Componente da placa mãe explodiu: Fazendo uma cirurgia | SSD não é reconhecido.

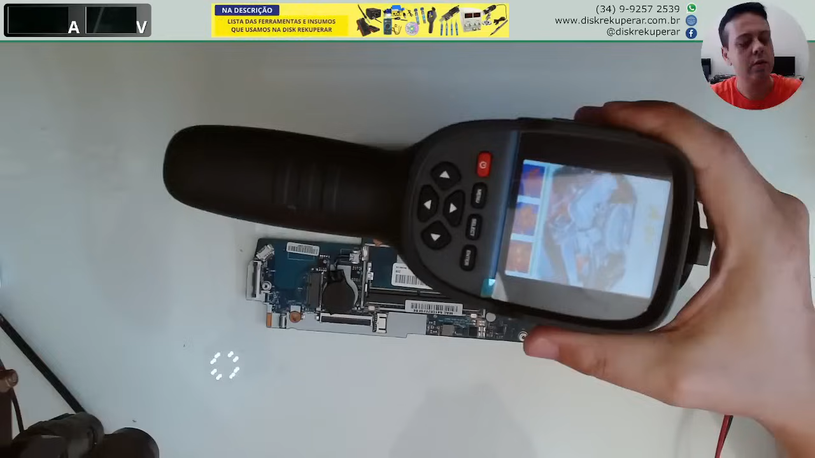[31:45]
Pra gente ver. Eu tenho por mim que é lá na parte que tá danificada, tá? Ó.
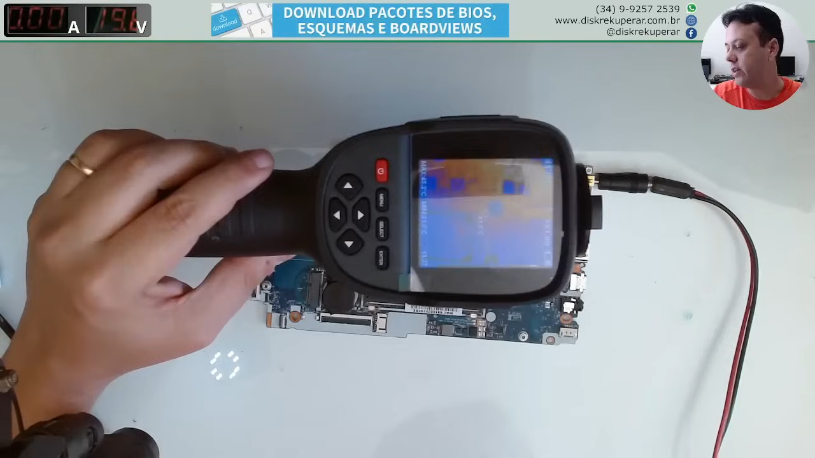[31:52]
Energizando. Aí nada acontece se eu colocar um ampere. Se eu subir um pouquinho os amperes, aí a placa liga. E olha lá. É uma pena isso. Tá fervendo a região. A região está fervendo, tá? Ou seja, essa aqui não vai dar.